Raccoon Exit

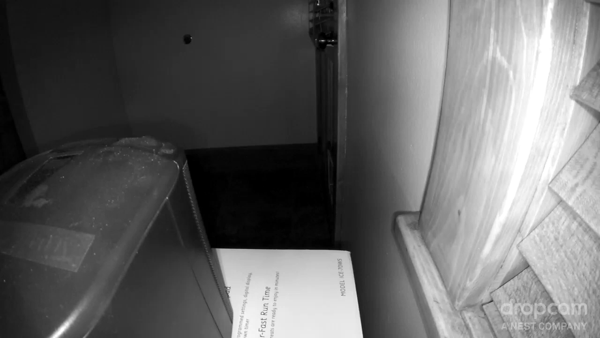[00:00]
just opened the cat door. And I just heard the cat door. And there goes the tail through the door.